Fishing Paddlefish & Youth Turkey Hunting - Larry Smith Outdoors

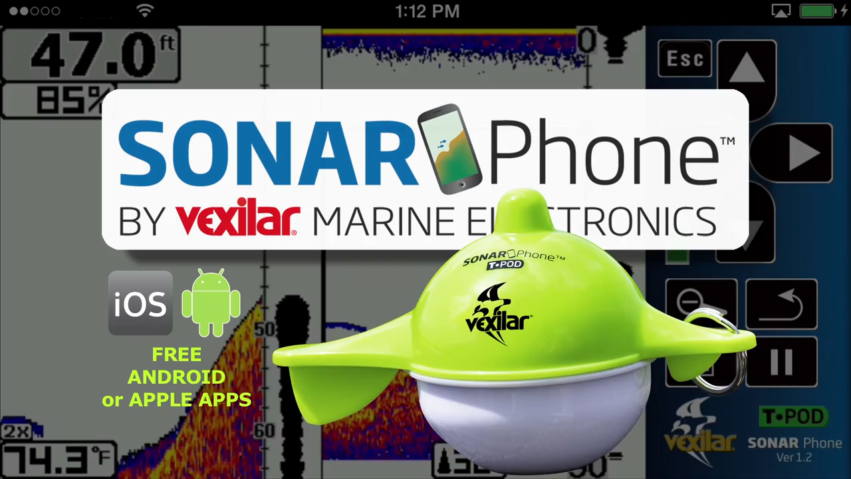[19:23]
On screen: depth 47.0 ft, water 74.3°F
Download the free app, try the demo feature, and see why Sonar Phone will rival the performance of sonar systems costing hundreds more.
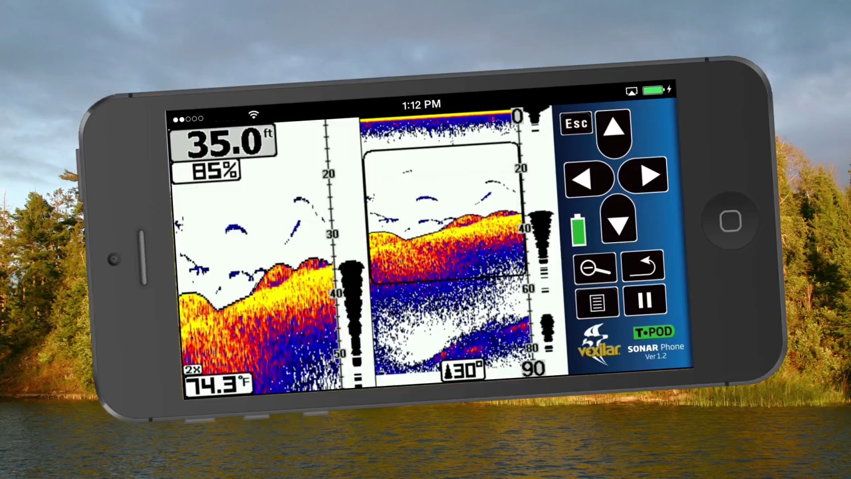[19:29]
On screen: depth 35.0 ft, water 74.3°F
The Sonar Phone does not require cell phone coverage.
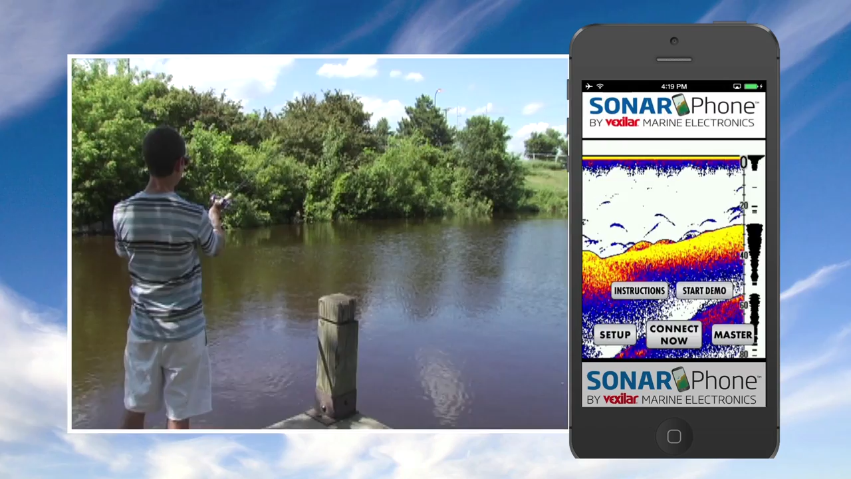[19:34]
You create your own Wi-Fi hotspot and can share with your friends. Download the free app today.
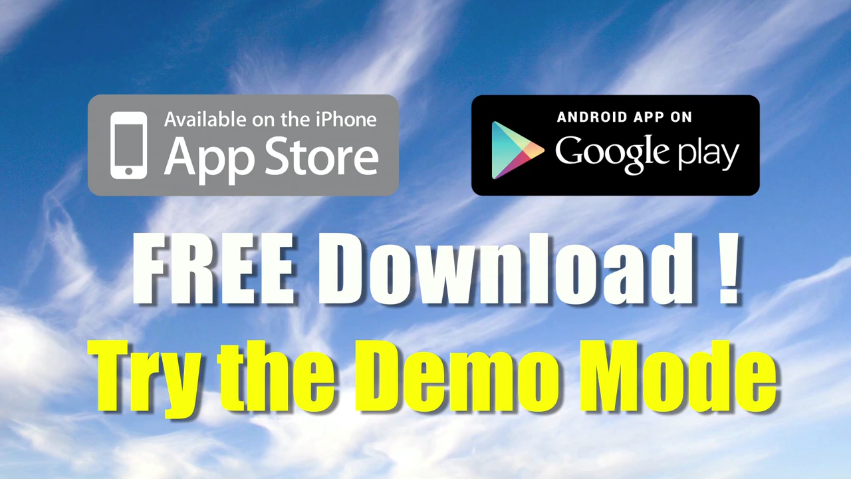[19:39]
And for a limited time, with any purchase of a Sonar Phone, you get a free smartphone armband.
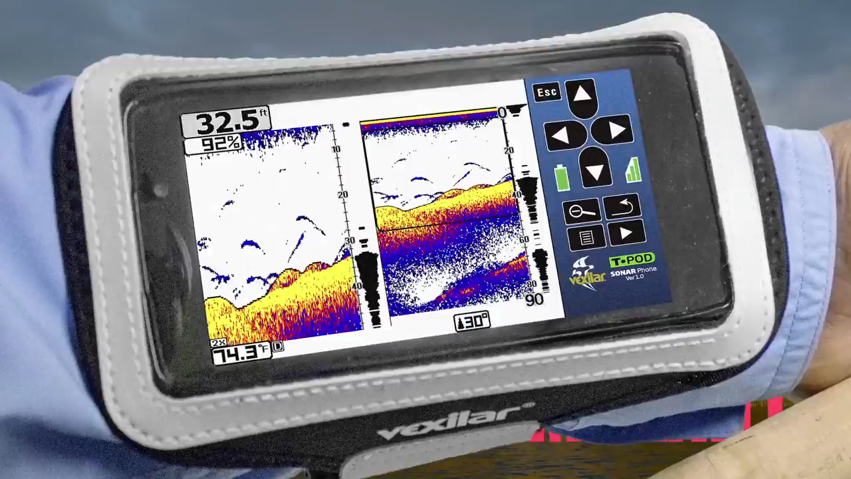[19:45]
On screen: depth 32.5 ft, water 74.3°F
That's the Sonar Phone by Vexlar.